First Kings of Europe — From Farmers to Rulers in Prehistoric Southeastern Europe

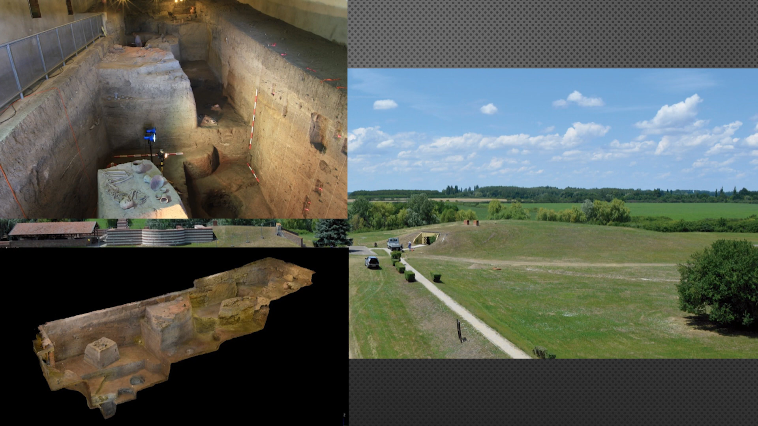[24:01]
So we have this big trench in the Telsa site, which is a settlement mound, starting from the Neolithic to the Bronzes. We have, altogether, roughly seven meters of stratigraphy here. So they excavated this trench, 90 meters long. They covered the trench, shattered the trench. But over time, problems occurred.